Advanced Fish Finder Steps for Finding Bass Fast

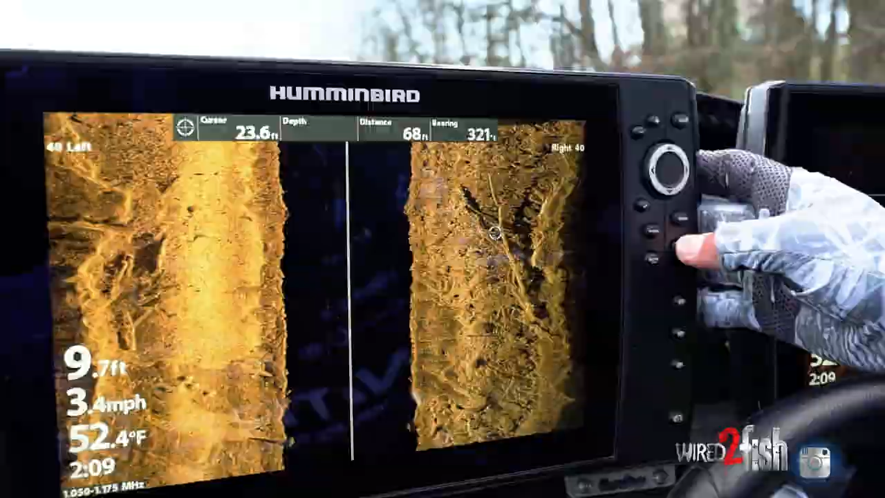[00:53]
On screen: depth 9.7 ft, water 52.4°F, speed 3.4 mph
So when it come time for official practice, I didn't have to spend any of that time actually graphing then. I'd pull up on a place where I've got a waypoint marked, I'd drop my old treks,
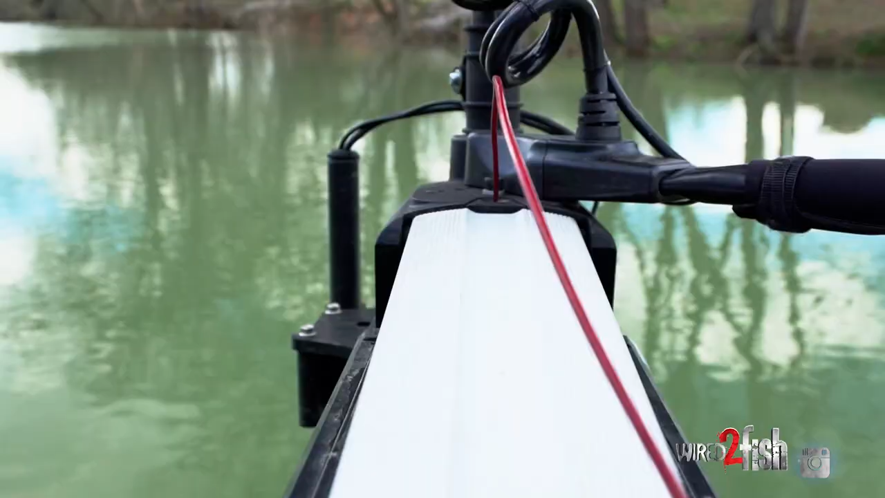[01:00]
and immediately that puts my 360 in the water, and that thing starts spinning.
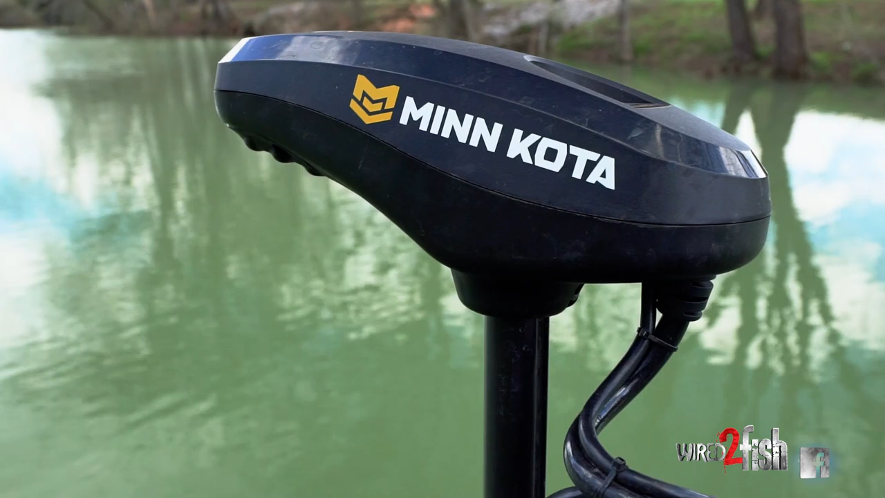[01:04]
I can see exactly what's going on underneath that water and make targeted casts to any of those isolated rock piles,
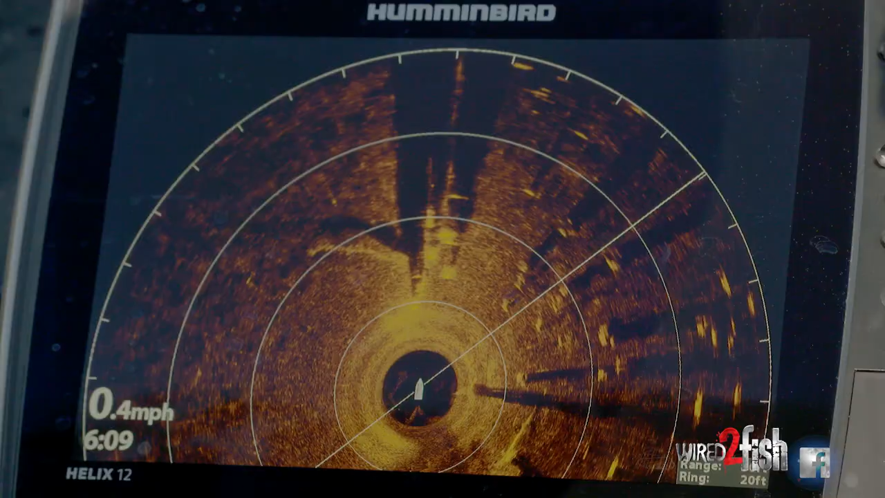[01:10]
On screen: speed 0.4 mph
individual stumps, anything else that was out there underneath the water where those fish were holding.
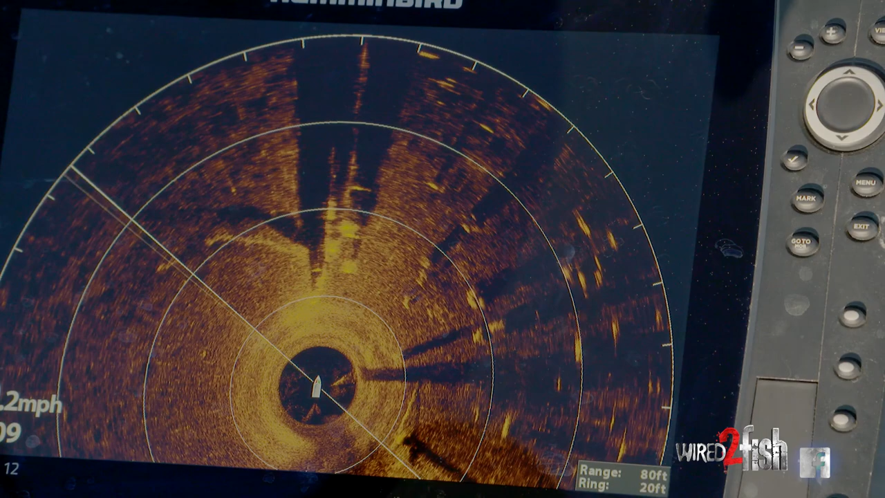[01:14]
When I'm looking for areas where I'm expecting bass to be staging up pre-spawn,
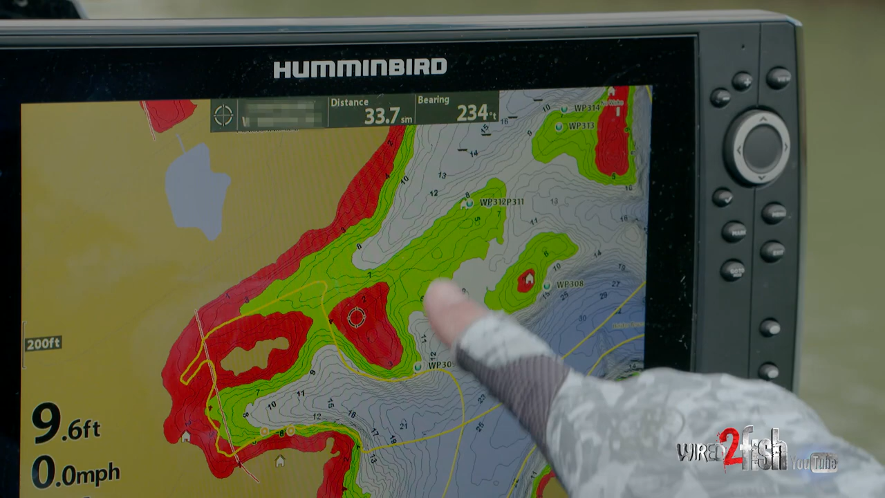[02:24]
On screen: depth 9.6 ft, speed 0.0 mph
But for me, most of my fish came, you can see where a lot of these waypoints are marked, they were either in that highlight range or they were actually right on the edge of the shallow water range where it met the green.
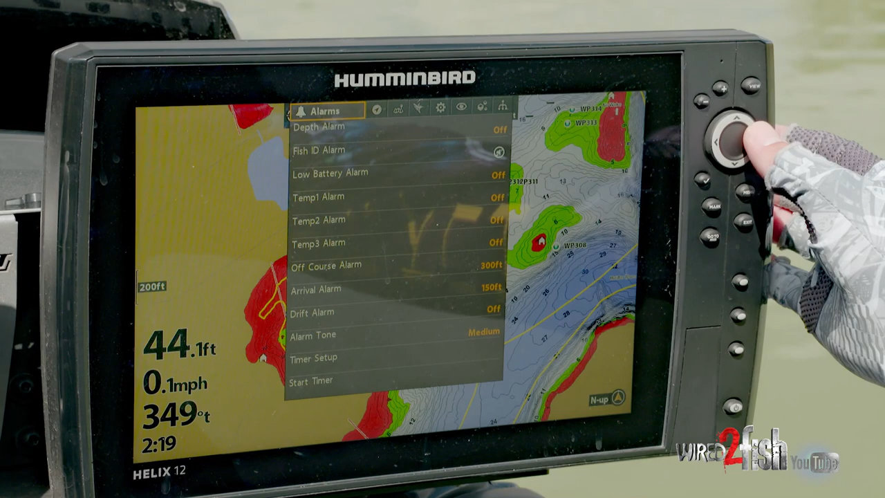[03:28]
On screen: depth 44.1 ft, speed 0.1 mph
So I'm gonna hit menu twice, go over to HB chart, come down depth highlight range.
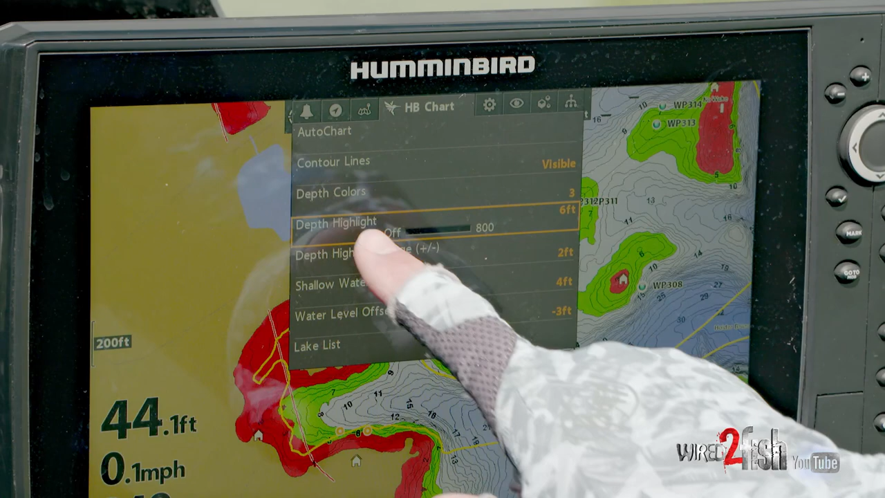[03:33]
On screen: depth 44.1 ft, speed 0.1 mph
I want my highlight, let's just say the fish have moved out deeper. Gonna move that out to 8 foot.
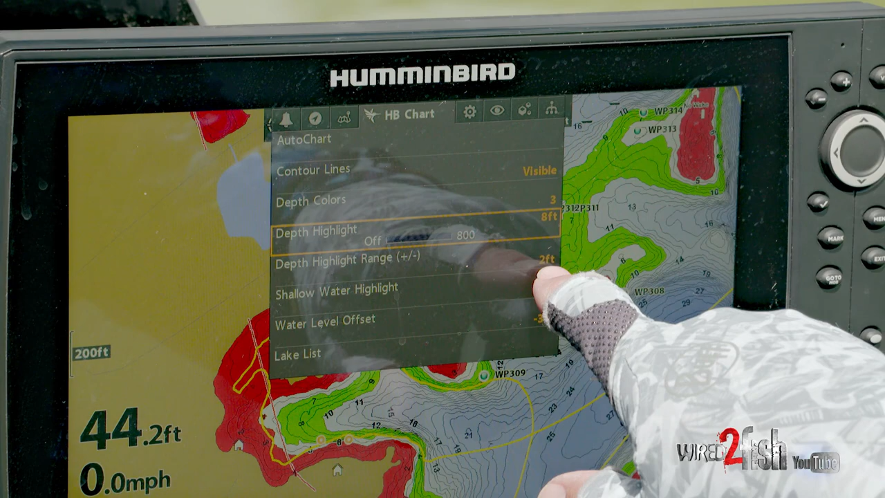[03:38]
On screen: depth 44.2 ft, speed 0.0 mph
I still wanna only carry 2 foot either direction, so I'm gonna leave that there. So I'm covering 6 to 10 foot now.
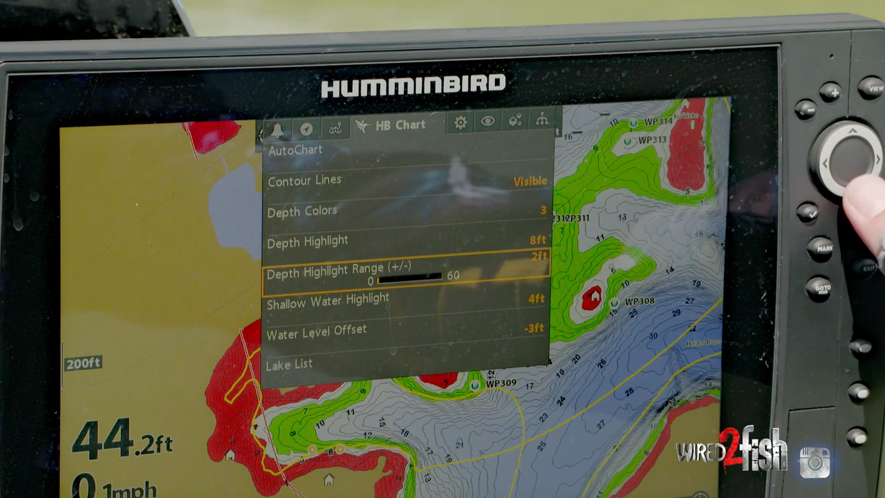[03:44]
On screen: depth 44.2 ft
Leave my shallow water highlight at 4 just to keep myself safe as I'm motoring around. Lake is still about 3 foot low.
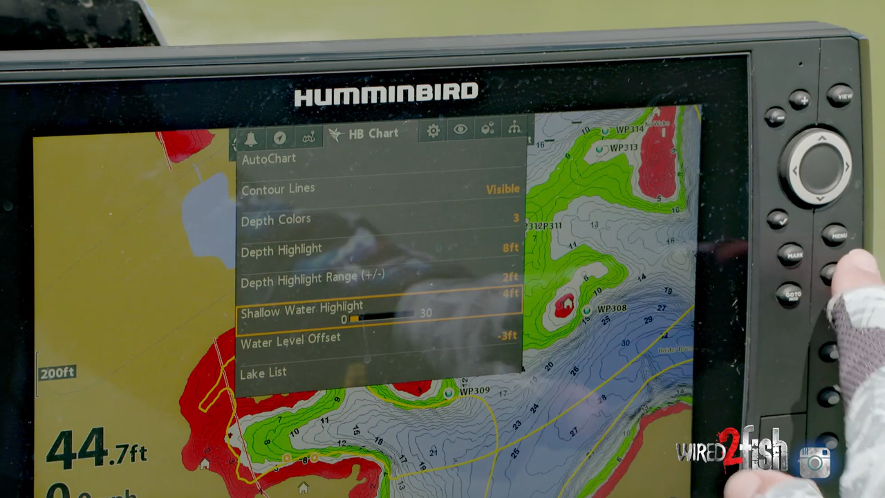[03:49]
On screen: depth 44.7 ft
Right there you go. You can see how this area was green.
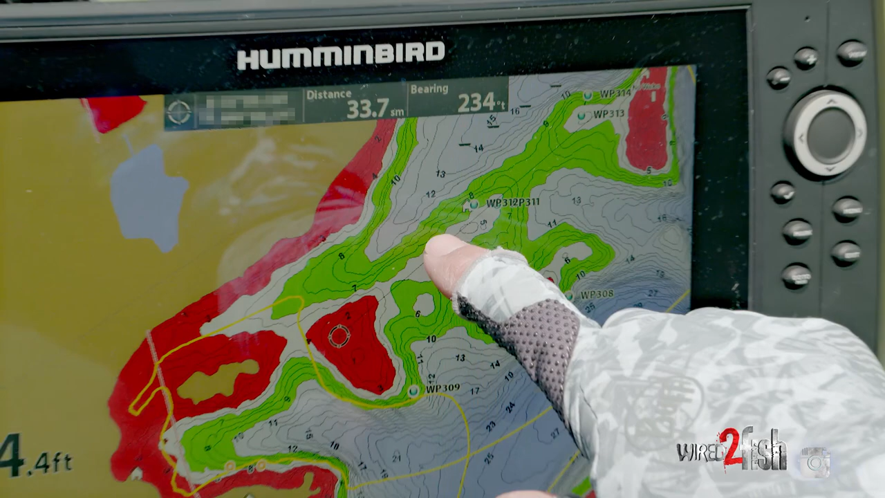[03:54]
Now that it's slid out a little bit more, highlighted that saddle, those saddles in there.